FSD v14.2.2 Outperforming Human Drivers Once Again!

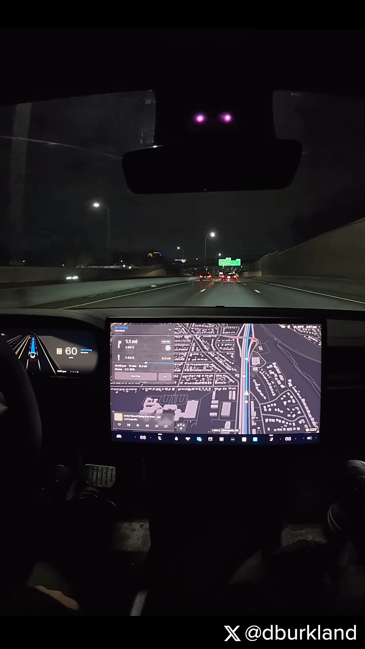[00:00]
One thing I've noticed too is I can probably fake it out by putting another address, but it's still a bit weird that it happens anyways because it sometimes lets me do it. So I'd love to know the reasoning behind that. It's crazy how fast the car reacts to those emergency vehicles back there. I think they're actually road construction, but with the flashing lights on the car saw them way before I even did and was already moving over to get away from them, which is, that's perfect behavior.